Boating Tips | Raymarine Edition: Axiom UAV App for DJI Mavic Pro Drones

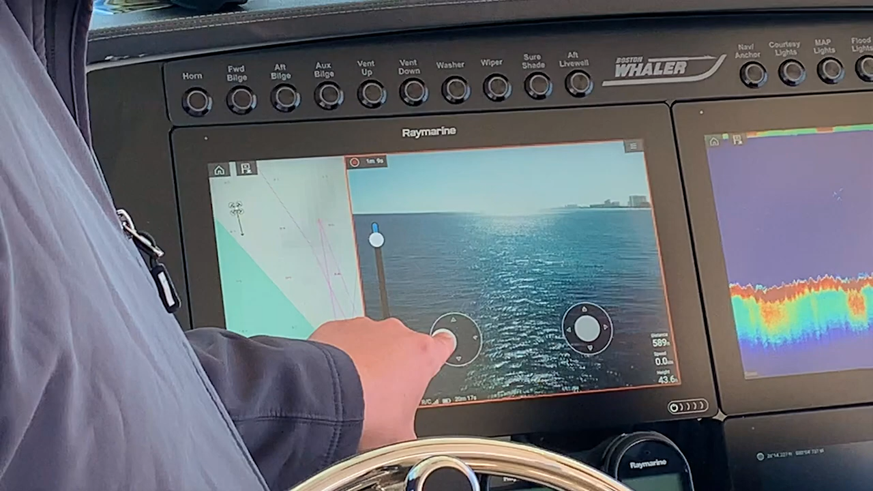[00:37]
It's a really, really nice tool to have on board any boat. All right, so now Jim and I have made our way up to the helm. We've got the RayMarine Axiom system here. We've got the home screen pulled up with the apps on here and we've got the drone, the UAV apps here. Where are we going to go from here? Sure. So the UAV app is part of Lighthouse 3. We can show it two different ways. We can show it full screen or we can split it with our navigation chart.